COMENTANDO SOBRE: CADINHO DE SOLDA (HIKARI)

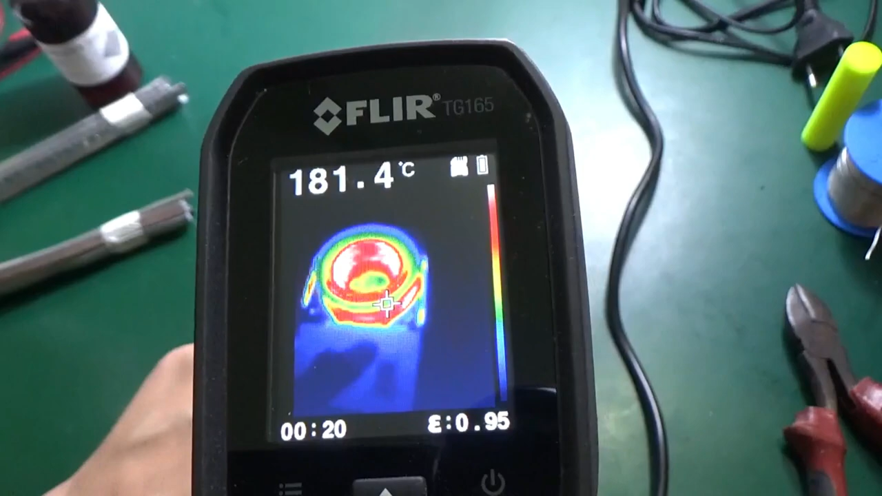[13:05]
On screen: spot 181.4°C
Não tá frio Mas não tá Como o caldeirão ali Tá entendendo?
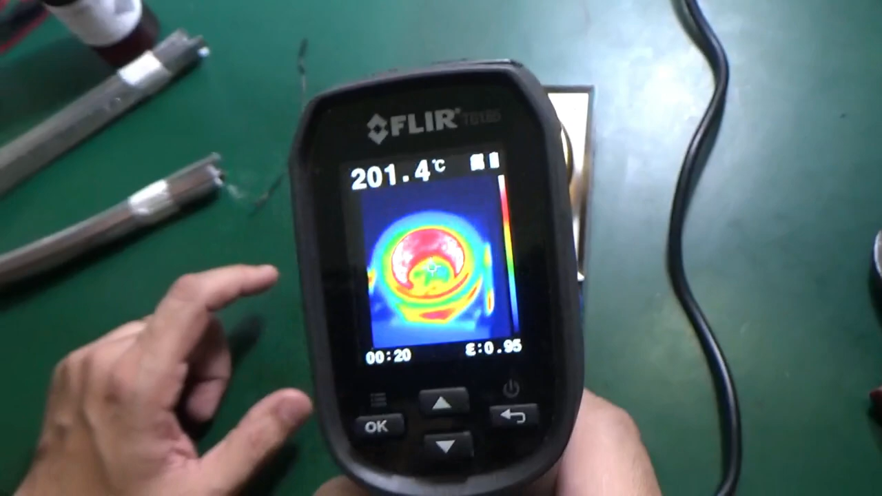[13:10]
On screen: spot 201.4°C
Olha lá A temperatura
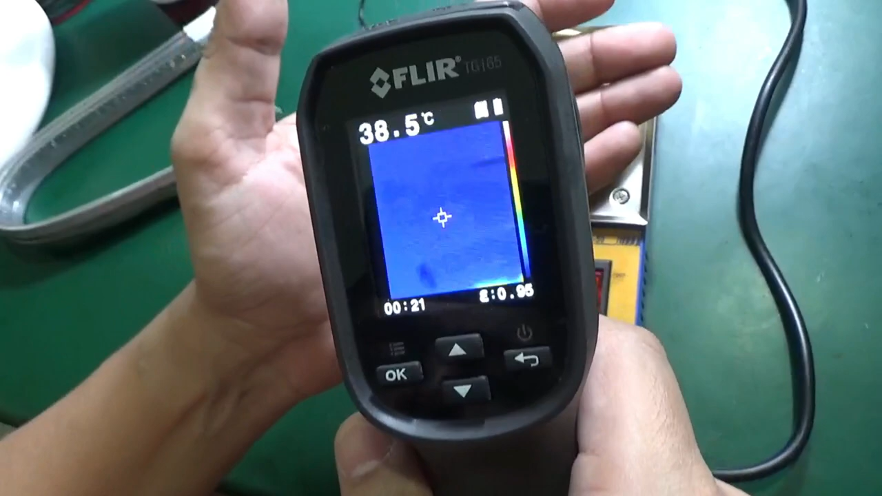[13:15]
On screen: spot 38.5°C
Só vai aumentando
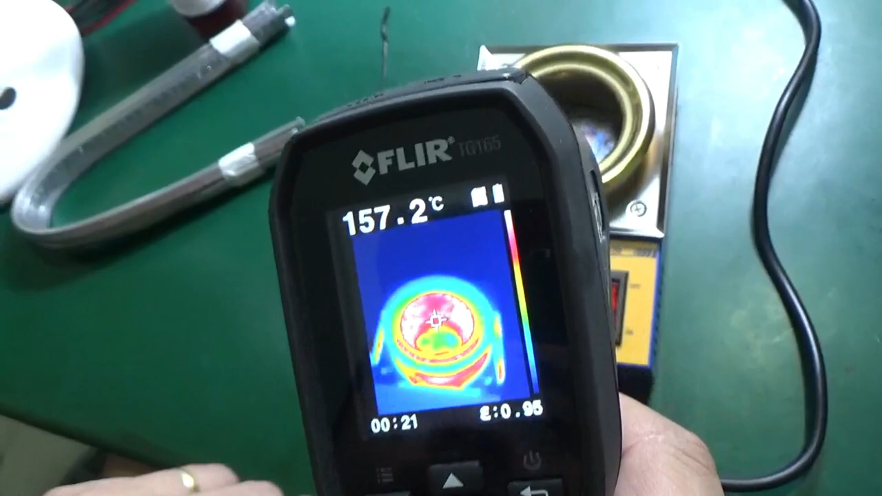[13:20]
On screen: spot 157.2°C
E quando eu boto o termômetro O laser Ele esquenta menos Mas tá lá em 220 30 graus ó Tá aí
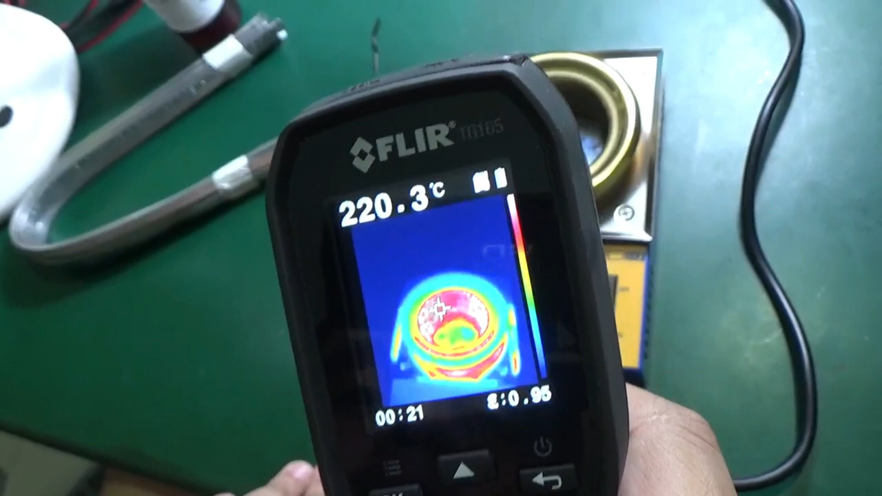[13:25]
On screen: spot 220.3°C
ó Por bem Mas dá pra tocar Vamos derreter mais solda Porque é pouco
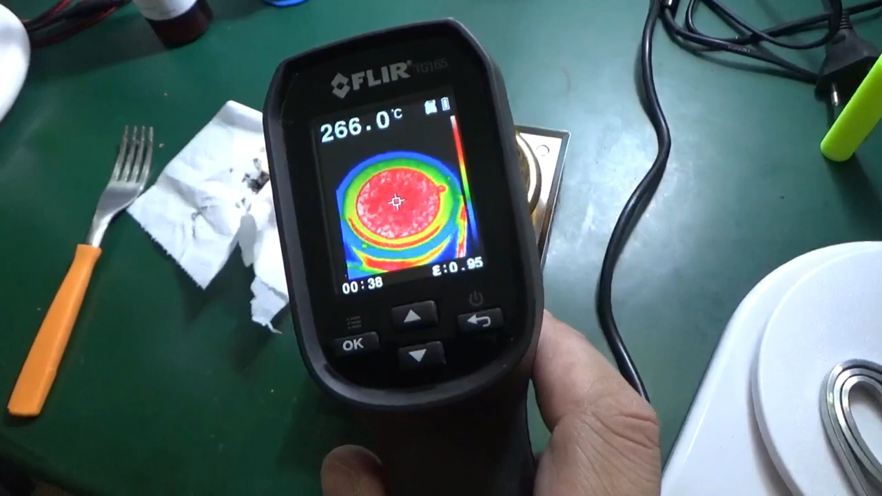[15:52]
On screen: spot 266.0°C
Tá marcando aí 270 graus Ó Olha aí Tá bem quente Tá vendo?
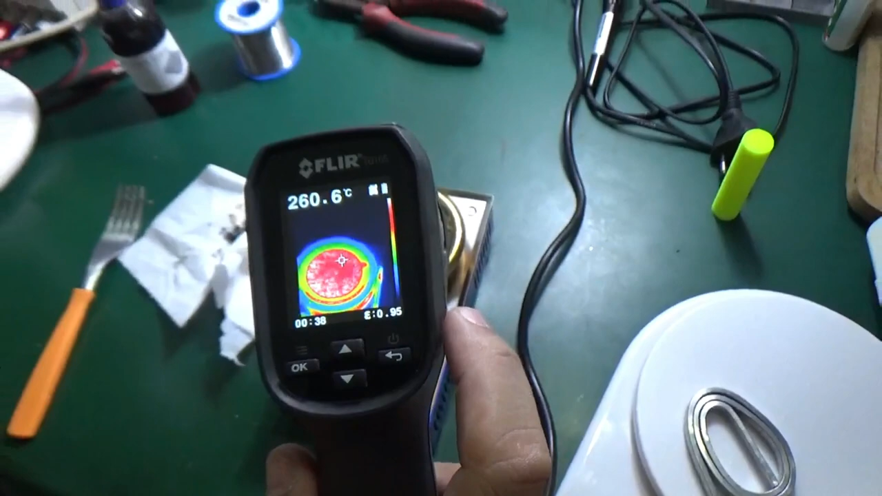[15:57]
On screen: spot 260.6°C
Ó
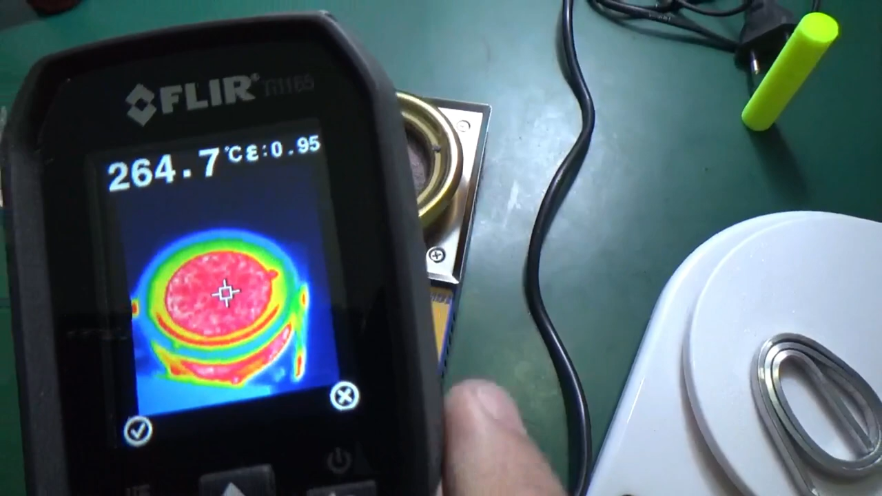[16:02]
On screen: spot 264.7°C
Olha o aparelho inteiro Ó Pra ver que ele não tá
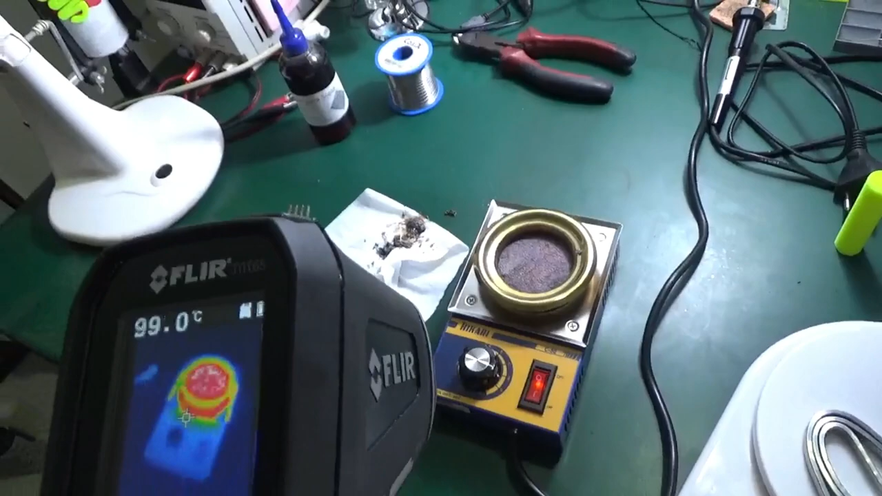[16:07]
On screen: spot 99.0°C
tão frio Ó Aqui Parece que tá mais quente do que lá É claro que tá Mas ó
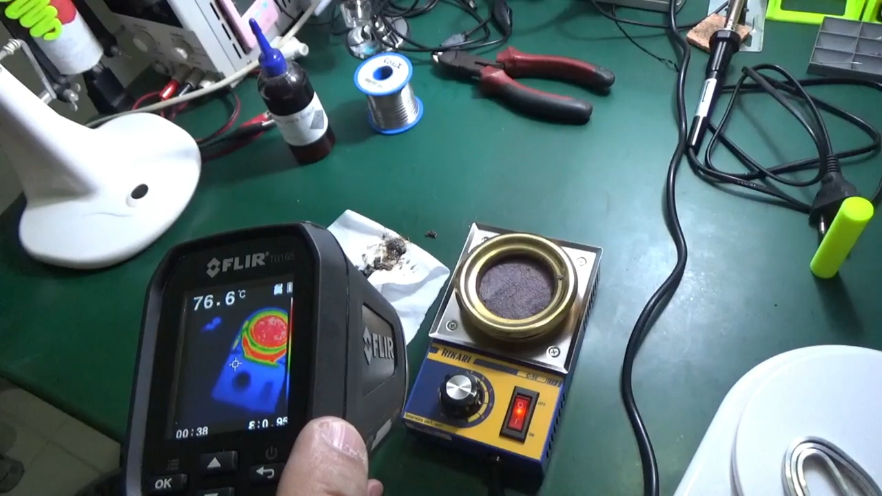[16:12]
On screen: spot 76.6°C
Tá em 70 graus 80 graus Isso é meio perigoso Por isso que teu
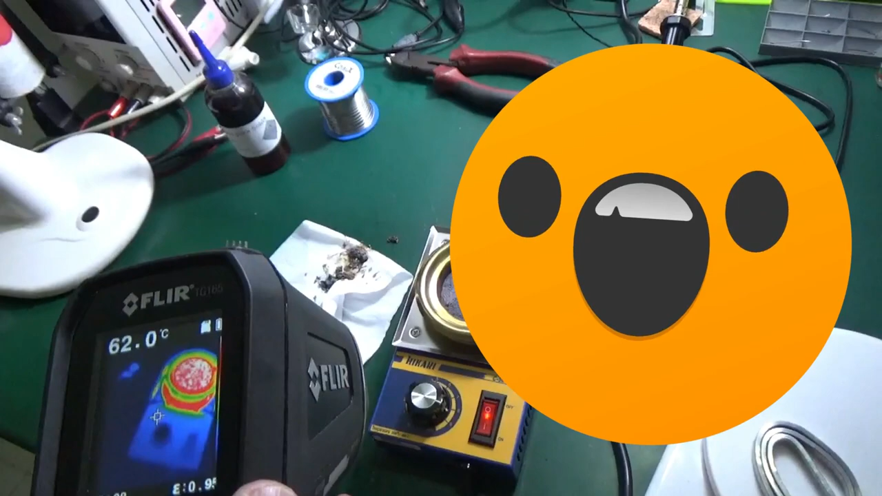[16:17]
On screen: spot 62.0°C
filho aí Pequeno Criança Perto disso aqui É um perigo pessoal Deixa o aviso aí